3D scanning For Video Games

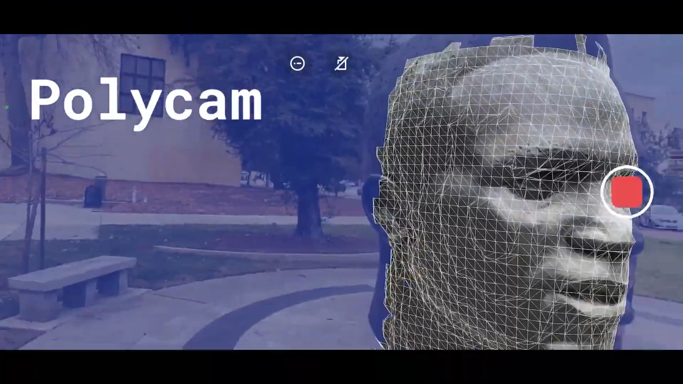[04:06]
The photo mode on the other hand is available for all devices.
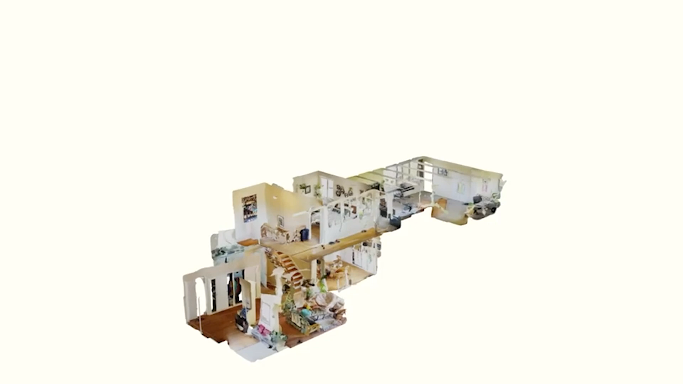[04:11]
The LiDAR mode also comes with a lot of extremely powerful features such as turning your scan to a top-down
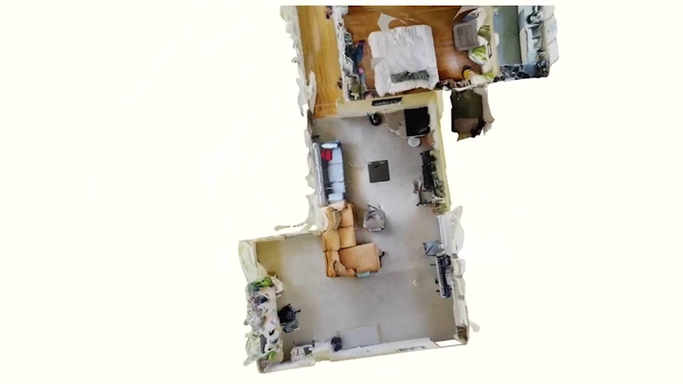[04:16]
floor plan or extend the scan where you can literally continue the scanning where you left off to expand the scanned area.
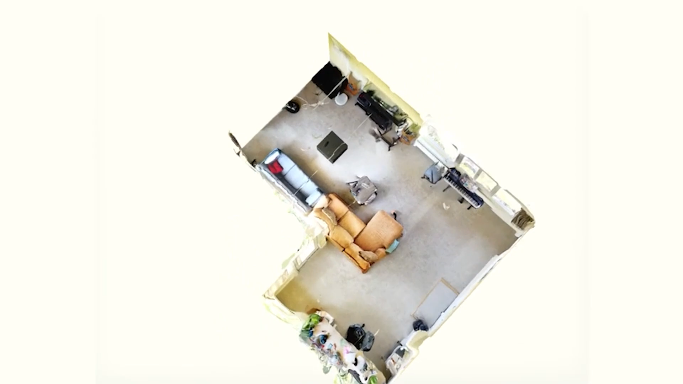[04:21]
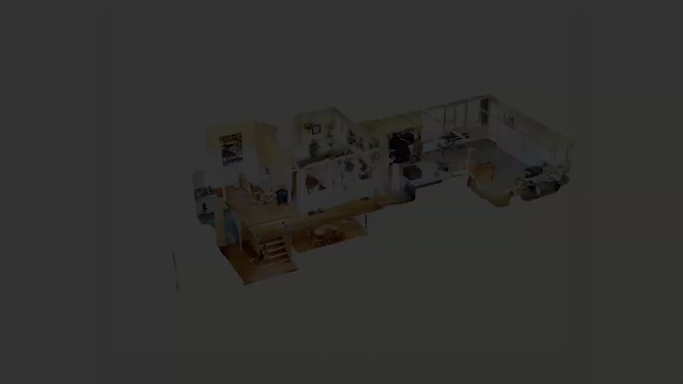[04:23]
Also, the ability to crop unwanted areas in the scan right from the app,
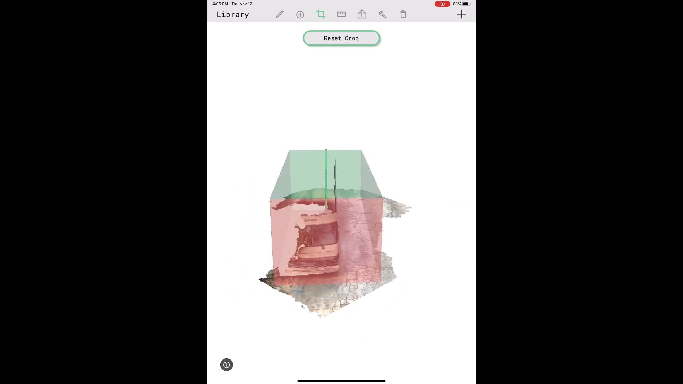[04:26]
just to name a few of the things it can do.